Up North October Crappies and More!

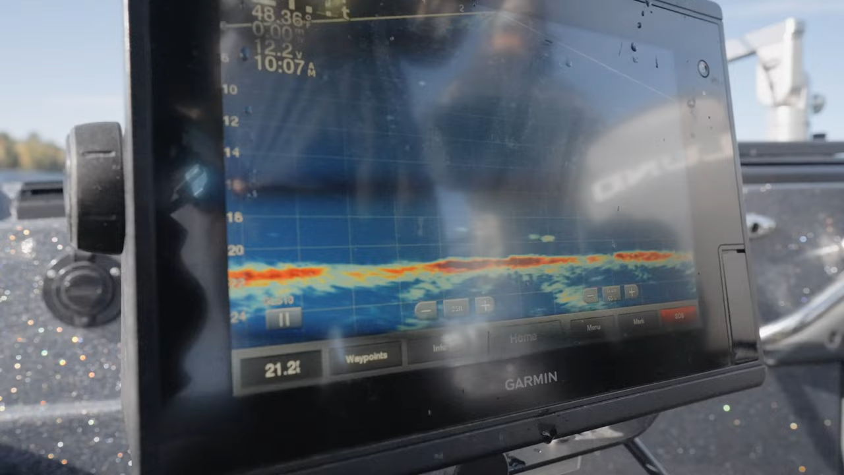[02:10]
Fish buddy I think we found uh I think we found a school of crappies yeah look at this one nice
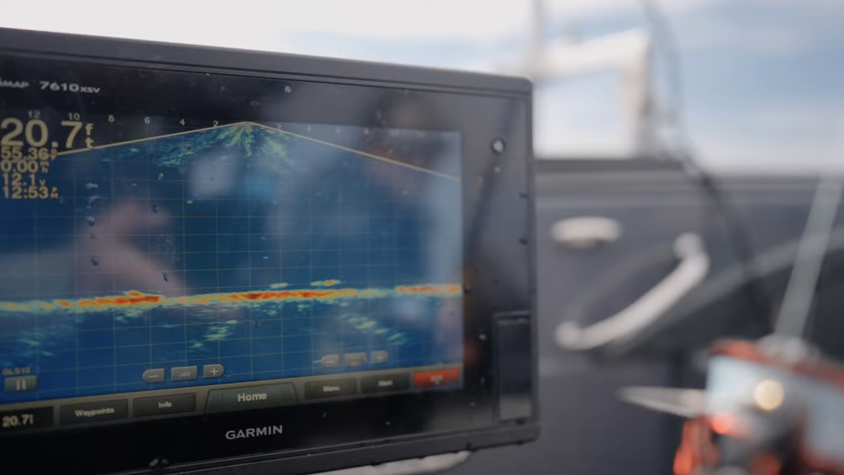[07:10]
On screen: depth 20.7 ft
basins on bottom so 20 feet of water we're seeing these fish right on bottom i mean when you graph them on our sonar they look like walleyes right they're right on bottom but it's just it's just typical you know again some lakes are going to go over the
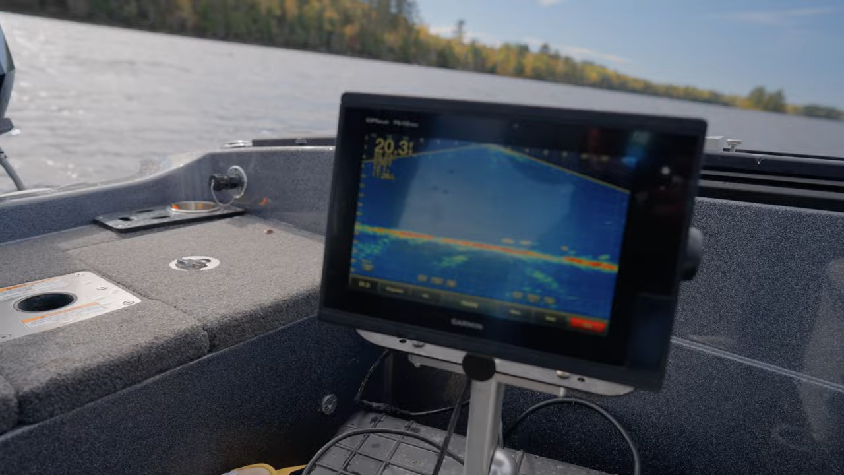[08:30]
there we go that feels good look at them all down there buddy there's